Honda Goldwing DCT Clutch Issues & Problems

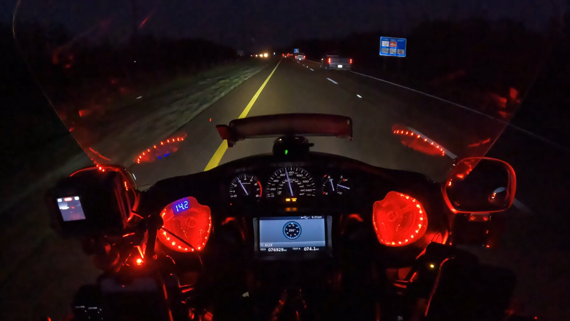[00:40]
I'm showing 57 degrees on the air temp. And I'm glad that this rain has moved out.